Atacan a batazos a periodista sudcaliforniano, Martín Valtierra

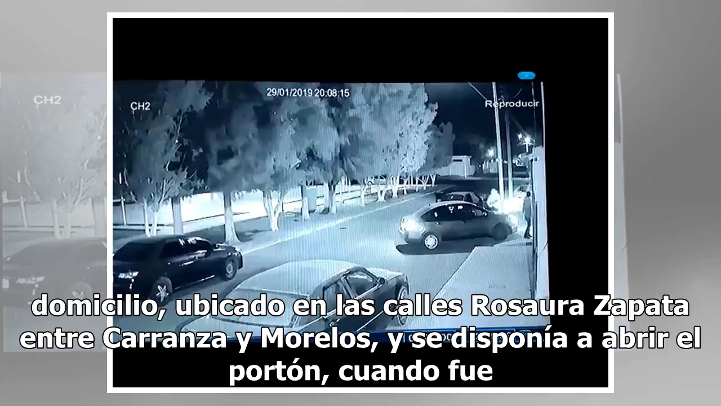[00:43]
el reportero había bajado de su automóvil frente a su domicilio, ubicado en las calles Rosaura-Zapata entre Carranza y Morelos, y se disponía a abrir el portón, cuando fue atacado intempestivamente.